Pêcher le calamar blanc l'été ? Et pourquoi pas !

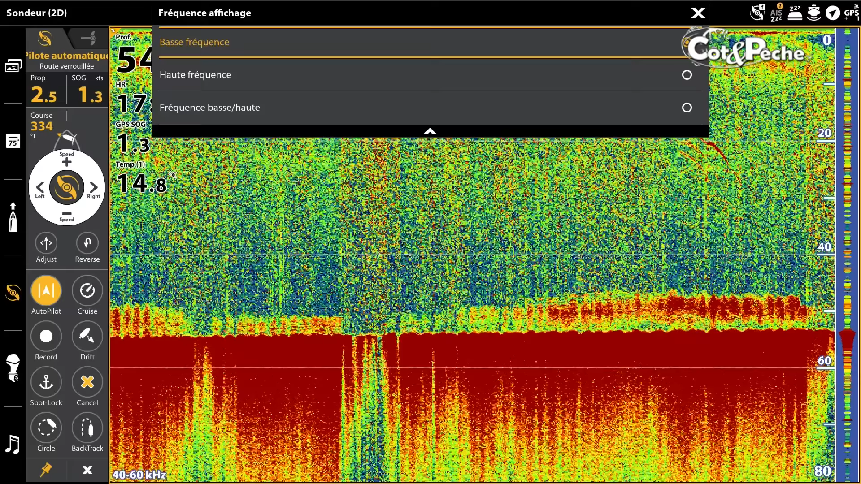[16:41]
exemple, ce qui n'est pas notre cas aujourd'hui, les calamars rouges, vous passez en basse fréquence.
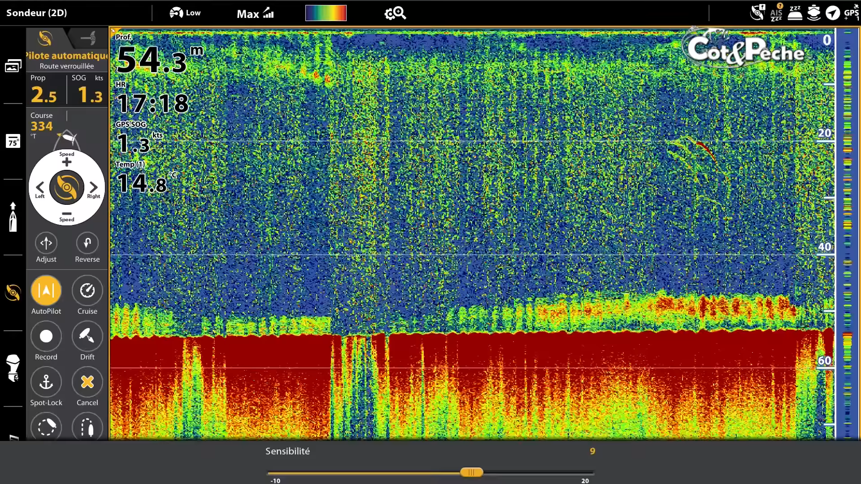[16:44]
On screen: depth 54.3 m, speed 1.3 kn
Mais pour les calamars blancs, une fréquence entre 0 et 100 mètres,
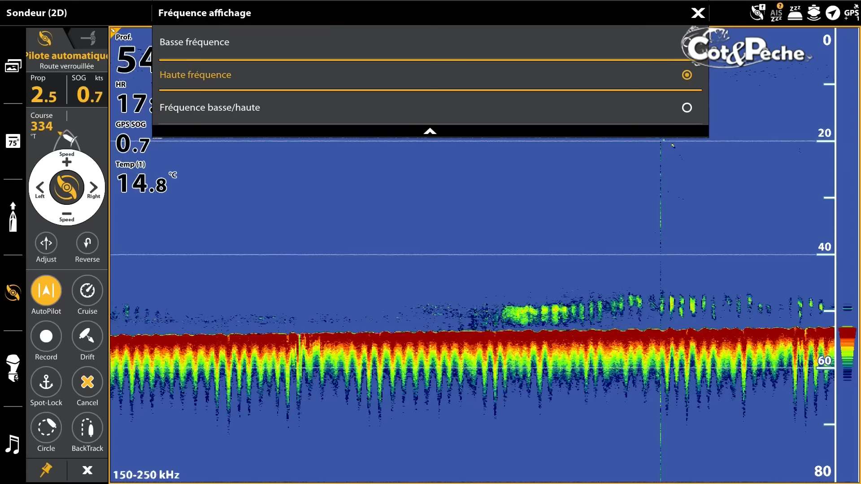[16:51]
On screen: water 14.8°C
c'est du 150, 250, c'est parfait et vous pourrez affiner vos réglages sans problème.
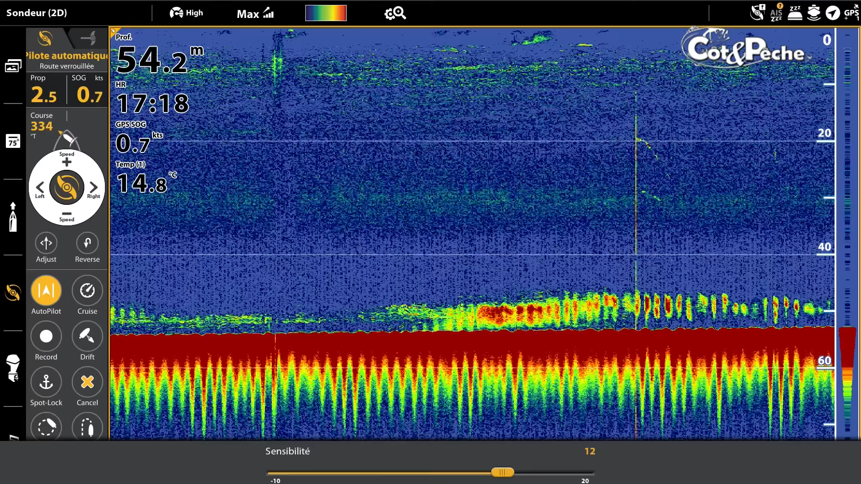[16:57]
On screen: depth 54.2 m, water 14.8°C, speed 0.7 kn
Certains diront que c'est bien beau, tout ça, de pêcher le calamar dans 60 mètres d'eau avec tout l'investissement de l'électronique, du moteur électrique.